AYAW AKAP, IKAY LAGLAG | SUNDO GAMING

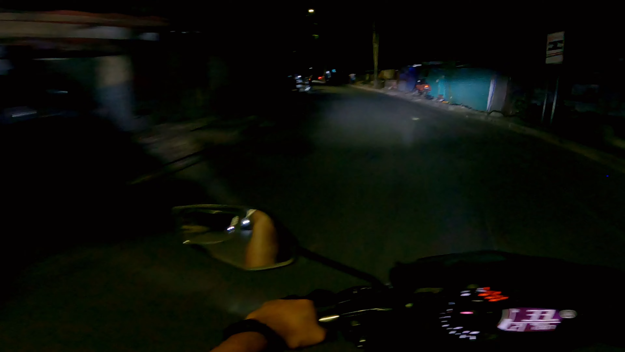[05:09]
Yung pass ng ilaw natin pag ang kasimisis yun. Wow, yung kasalubong eh. Silaw talaga. Silaw malala.
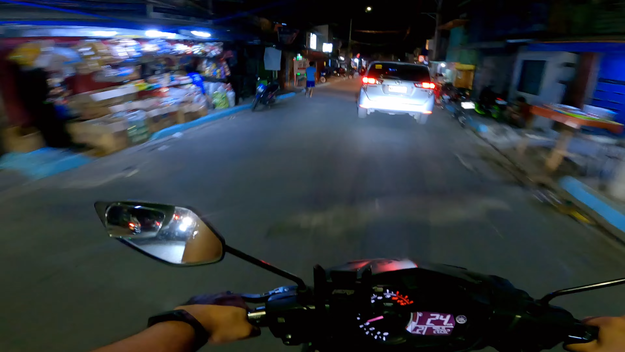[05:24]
Tama, gulat ka. Kumapit ka nga. Ha? Mawa ka kaya? Laglag ka pa dyan. Aray.